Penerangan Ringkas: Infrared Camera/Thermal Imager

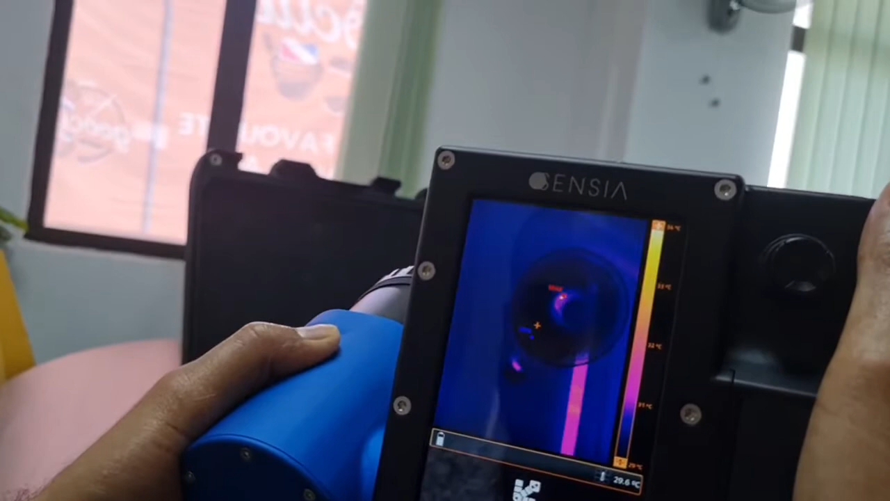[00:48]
kalau kita nampak merah tu memang betul Itu motor dia So, motor dia nampak tu merah tu
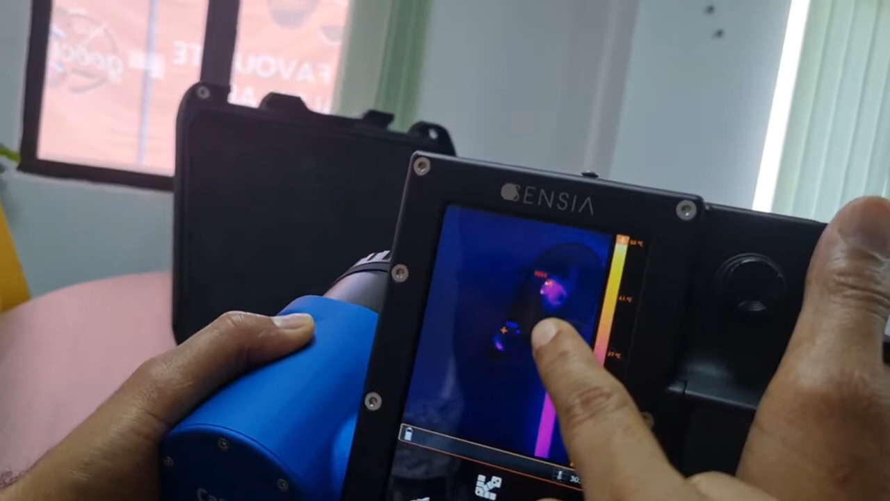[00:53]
Itu memang dia tengah consume heat kat situ Ok, kita tengok sekarang ni dekat lampu pula Tengok atas lampu eh Ok, kita tengok lampu Ok, nampak tak lampu tu Lampu kelimantan atas tu Ok,
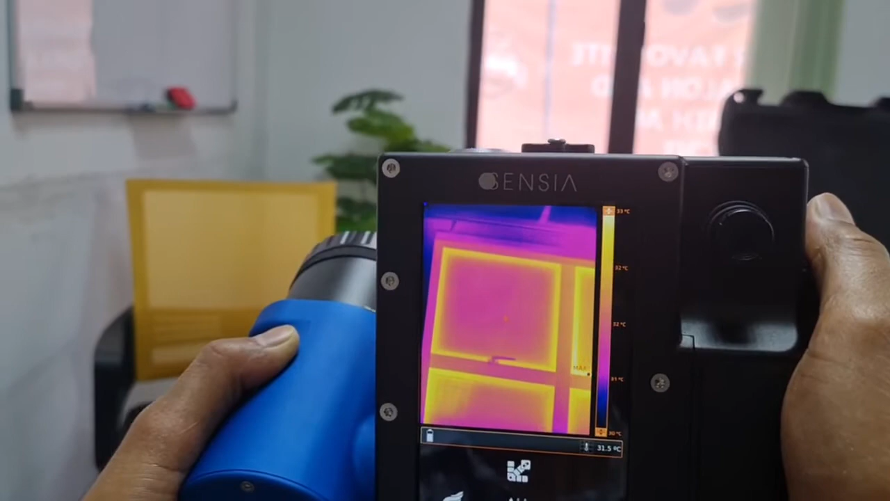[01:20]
On screen: spot 31.5°C
rumah kita panas bukan apa Datang daripada cermin Tengok dinding Belakit Ok Dinding Ok, kurang panas So,
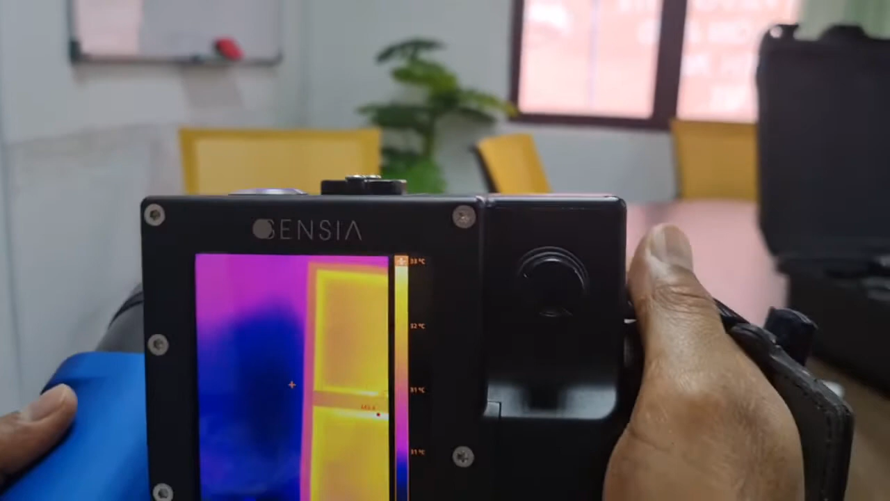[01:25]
kita boleh tahu mana datangnya apa So, dalam application solar ni Ataupun comfort eh
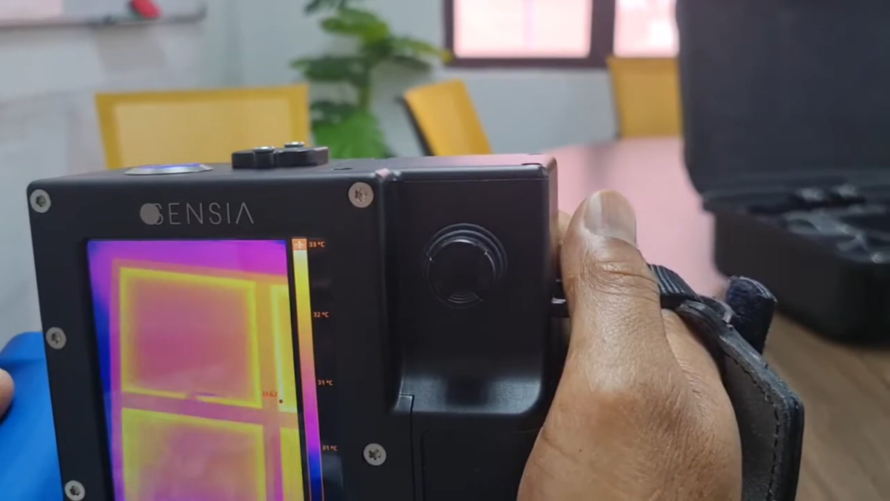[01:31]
Monitoring ni Sangat penting eh Alat-alat macam ni yang perlu kita ada eh Ok Itu je nak share eh So, inilah thermal imager Sementara KISomas KISomas KISomas KISomas Terima kasih kerana menonton!